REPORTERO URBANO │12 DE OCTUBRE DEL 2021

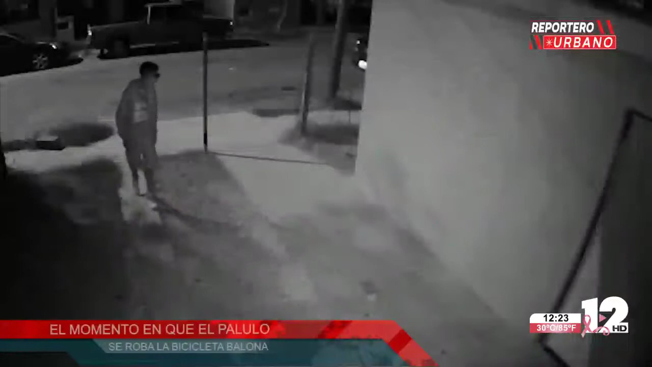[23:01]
Vea usted nada más. Dicen que los lentes en la cabeza es porque el barrio te respalda. Fíjate nada más. Ese es el Palulo. El Palulo se metió a la casa número 604 de la calle Catarino Ríos. Sí, ahí se metió. Usted vio como si nada, como Juan por su casa. Esto pasó como entre 1:30 de la mañana, casi 2. Ahí lo vemos cómo salió trepado en la bicicleta balona.
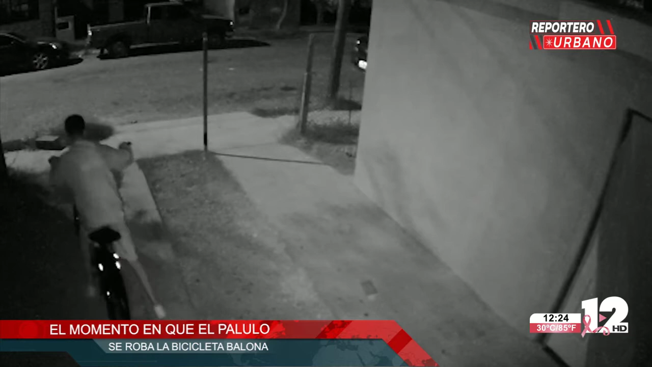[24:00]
Porque luego estos muchachitos terminan mal. Sí, luego estos muchachitos terminan mal y luego ahí anda la mamá, ahí anda el papá o ahí andan sus familiares a llore y llore porque está encerrado o algo le pasó a este individuo conocido como el Palulo. El Palulo se robó, ¿qué es esto que se llevó?